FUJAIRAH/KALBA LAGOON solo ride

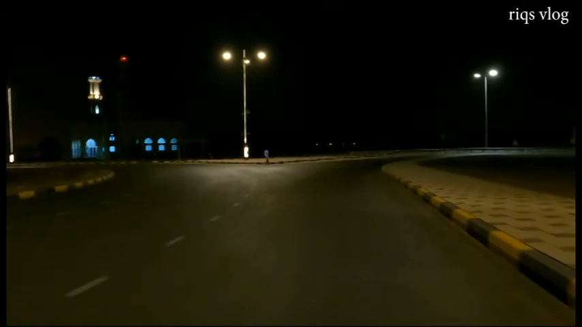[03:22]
Walang masyadong sasakyan. Mula sa Aljaber Tower, nakadaan na tayo ng dalawang roundabout. Bilangin natin. Ito yung isang bridge na dadaanan bago makarating ng KALBA LAGOON.